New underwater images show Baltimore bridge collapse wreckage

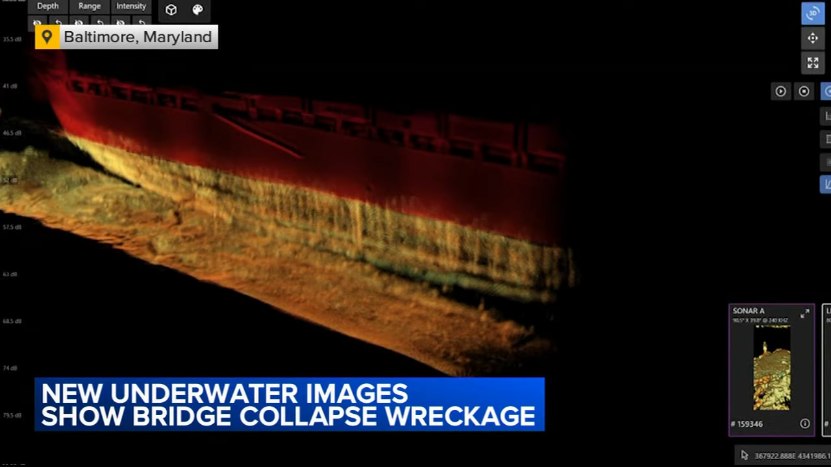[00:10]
The 3D imagery from the Navy shows the virtual darkness that divers have been facing since this collision and collapse. Yesterday, officials opened a temporary channel. This will allow some essential ships to bypass the wreckage en route to the Port of Baltimore.